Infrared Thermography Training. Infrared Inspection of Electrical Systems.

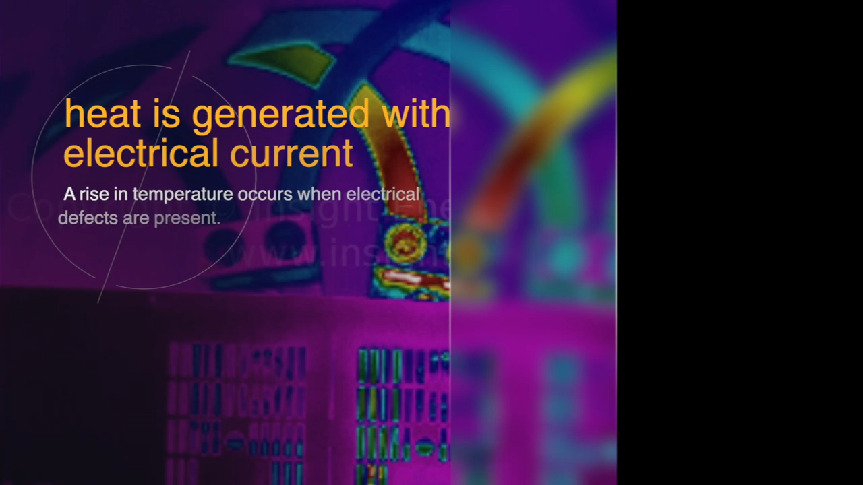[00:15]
Since heat is generated as electrical current flows through conductors, a rise in temperature occurs when electrical defects are present.
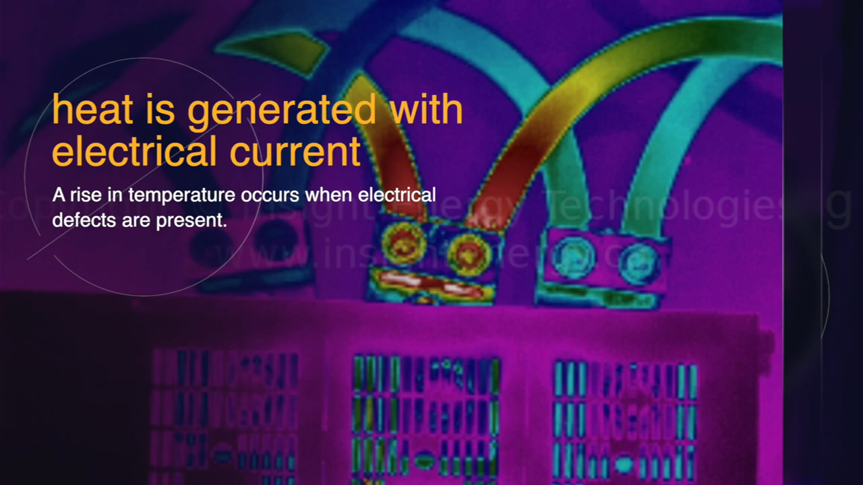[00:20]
As a result, infrared inspections can be used for preventive and predictive maintenance,
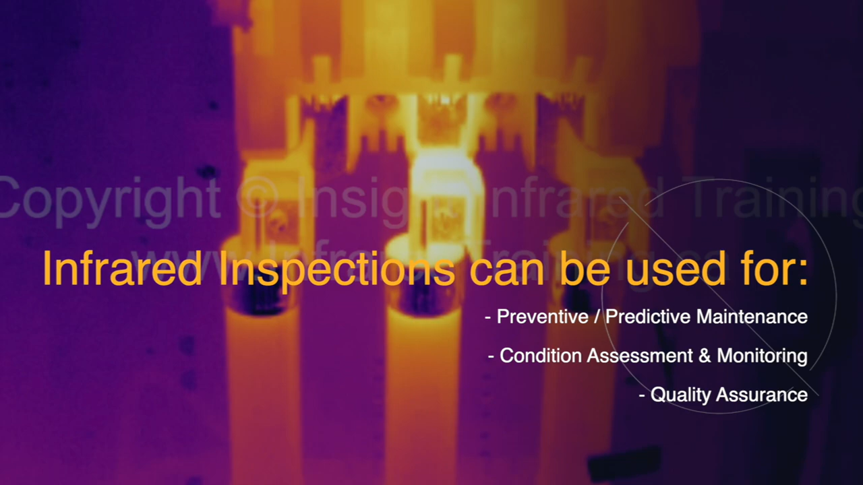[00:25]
condition assessment and monitoring, and quality assurance.
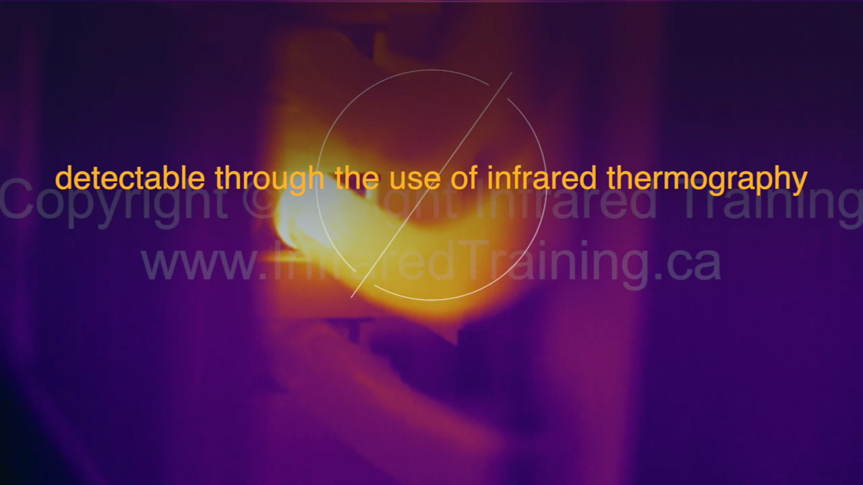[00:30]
Many problematic electrical conditions are detectable through the use of infrared thermography.
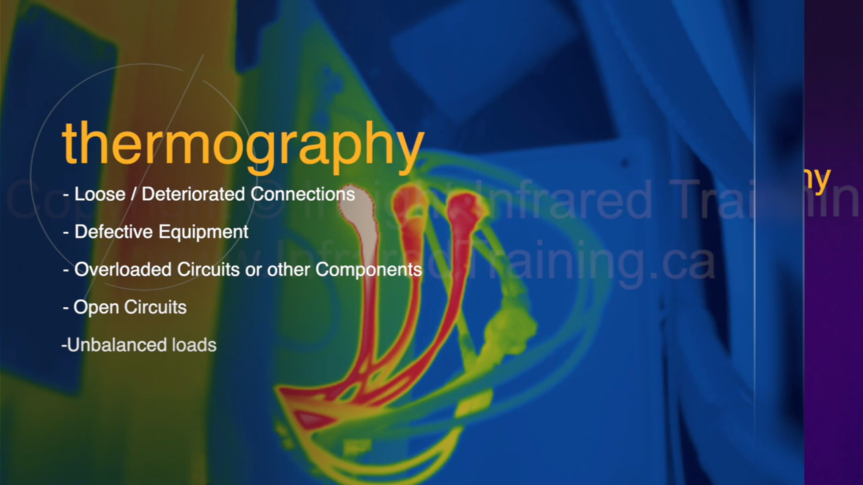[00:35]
These conditions include loose, deteriorated connections, defective equipment,
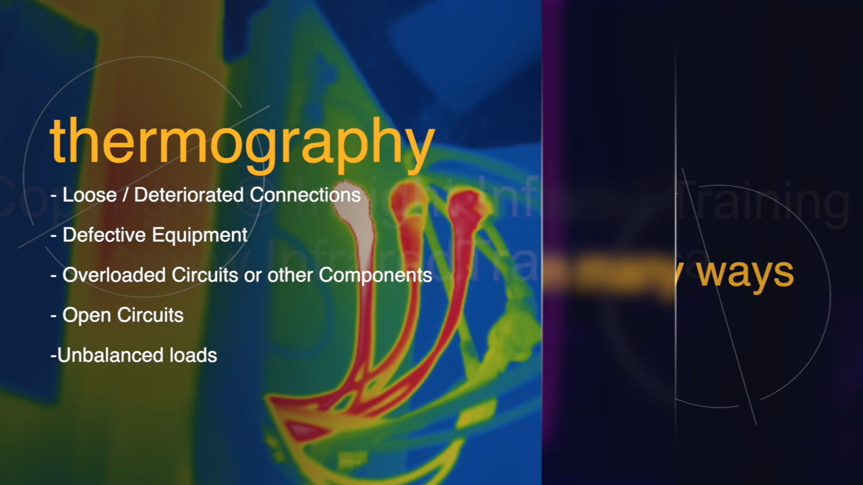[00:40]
overloaded circuits or other components, open circuits, and unbalanced loads.
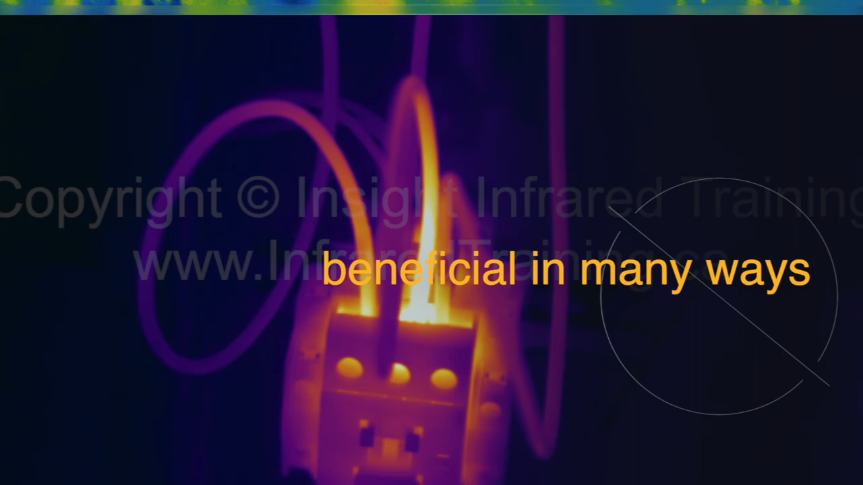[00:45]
Infrared electrical inspections are beneficial in many ways including reduced downtime and costs,